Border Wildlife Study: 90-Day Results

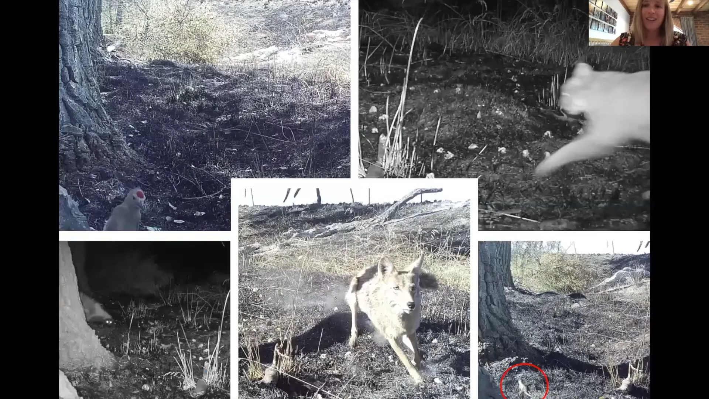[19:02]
At the time this fire happened right on the border, the Bighorn Fire started in the Catalina Mountains north of Tucson, and while that fire was so much dramatically larger in scale and scope, it was really hopeful for us to start getting these pictures back from our field site further south, to seeing that animals can come back into a burned area so quickly. Hilo woodpecker, we have skunk, coyote chasing its next meal,
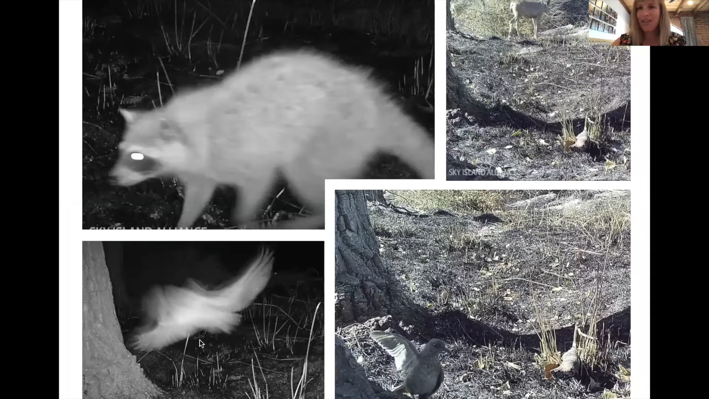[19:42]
Raccoon, maybe an owl or a nightjar swooping through at night, this cute curved build thrasher on the bottom right, and then up at top another deer. So this is just a selection of the animals, that we were able to witness on these cameras immediately following the fire. So what this tiny example says is that if we establish which animal species are present throughout the entire region prior to border wall construction, we will understand that baseline and then we can monitor for those changes in this wildlife community if and when that border wall is built and cuts through this ecosystem.